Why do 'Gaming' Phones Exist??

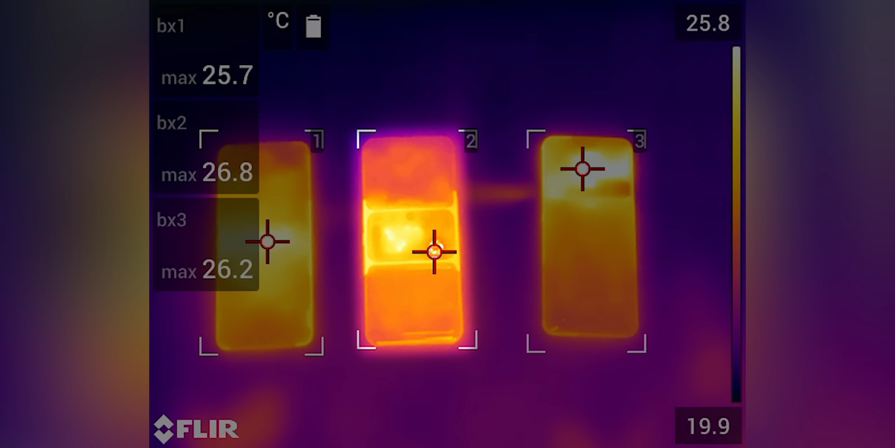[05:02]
On screen: scale top 25.8°C, scale bottom 19.9°C
The idea to put all the hot components in the center of the Dual Phone 2 actually kind of works. Your hands stay cool on either side while the center fan keeps the heat under control. The Red Magic Pro, on the other hand, has the clearest hotspot, unfortunately, directly under one of your hands. As for the ROG Phone 5,
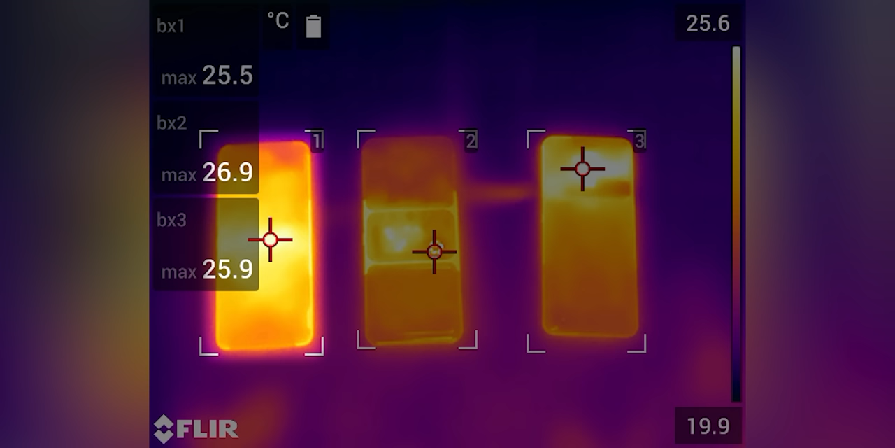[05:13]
On screen: scale top 25.6°C, scale bottom 19.9°C
it manages to stay relatively cool by spreading the heat across the device, with the middle being the hottest zone. So this one's pretty easy then.